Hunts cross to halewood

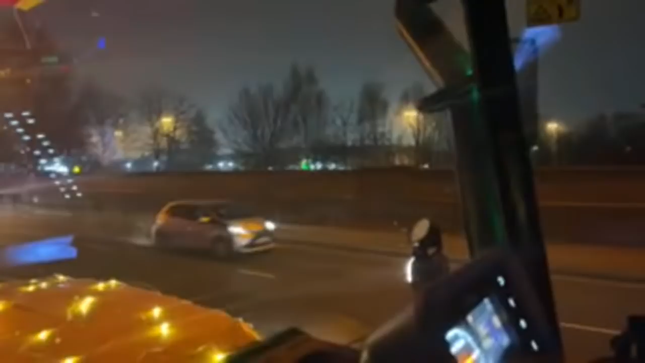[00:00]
the triumph motorcars as well now asda or the asda as they say around here
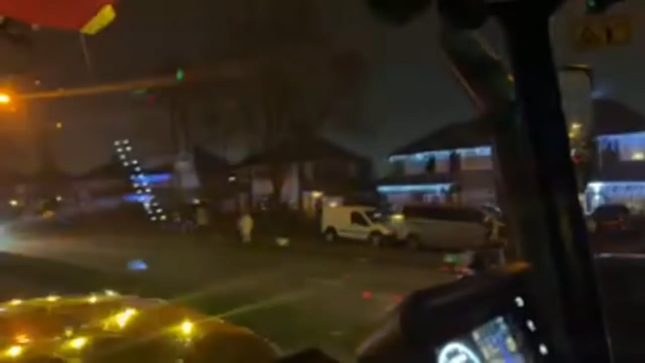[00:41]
people both sides of the road here
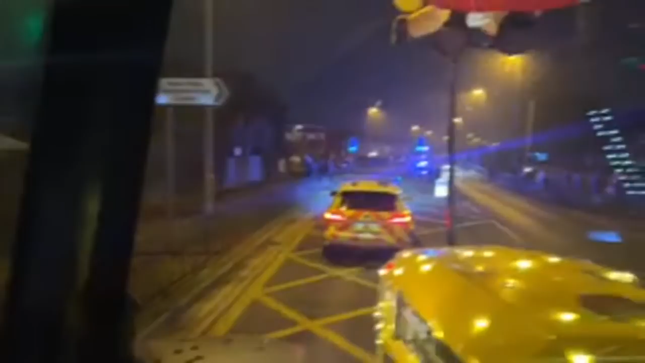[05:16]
another dog there wondering what's going on
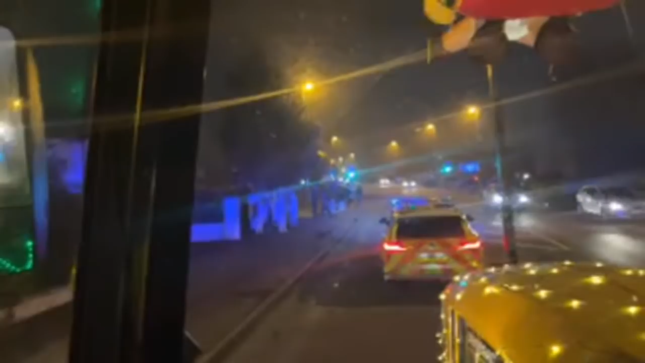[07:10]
here we go let's look and see where the road ends come out of the housing states
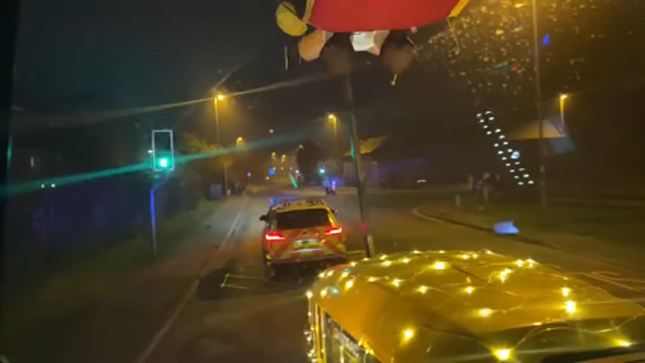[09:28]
we're just at the roundabout by the old dog zone now